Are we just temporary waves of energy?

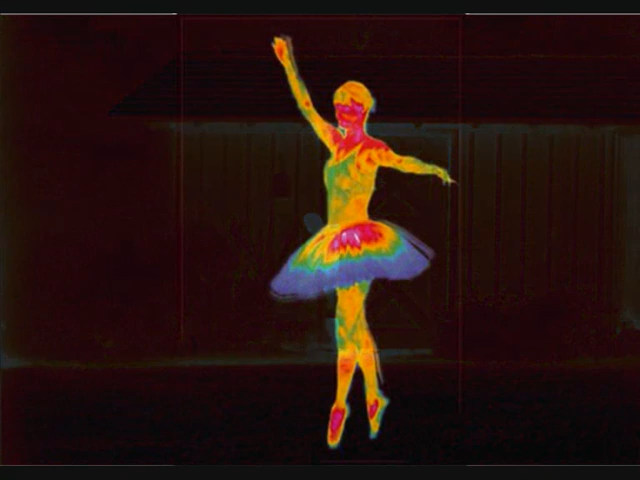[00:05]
and in these thermal images we can see everything is radiating